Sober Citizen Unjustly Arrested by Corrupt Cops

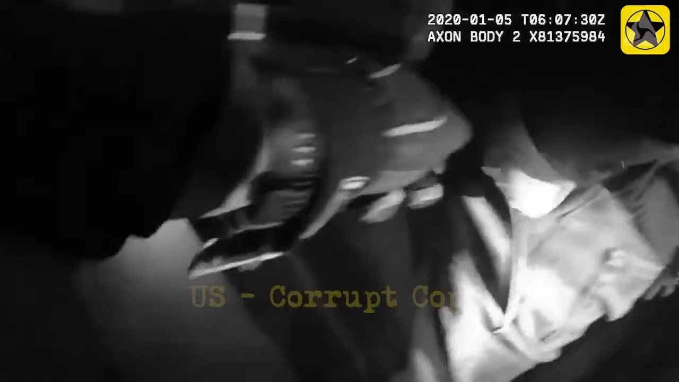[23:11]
Officer Gates proceeds to conduct a search on Mr. Elias and then escorts him to the back of his cruiser.
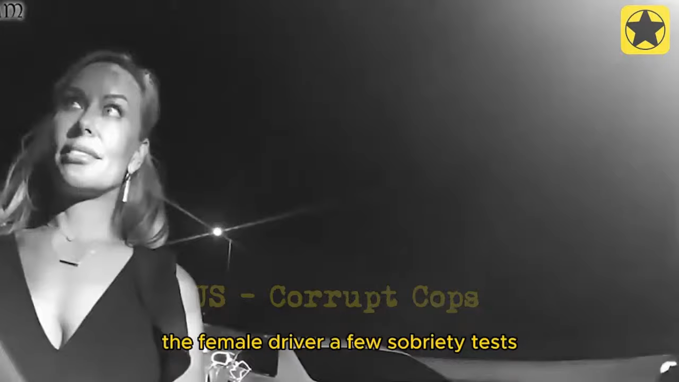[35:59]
Officer Flynn just gave the female driver a few sobriety tests, like the horizontal gaze nystagmus, HGN, walk and turn, and one leg stand, to check if she's drunk.
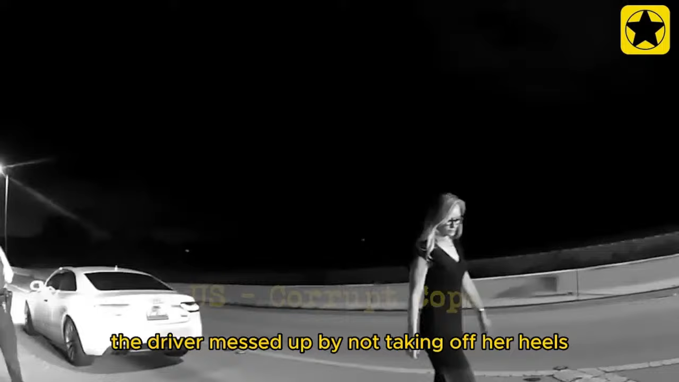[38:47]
In this situation, the driver messed up by not taking off her heels during the walk and turn test, even though she did pretty well overall and passed.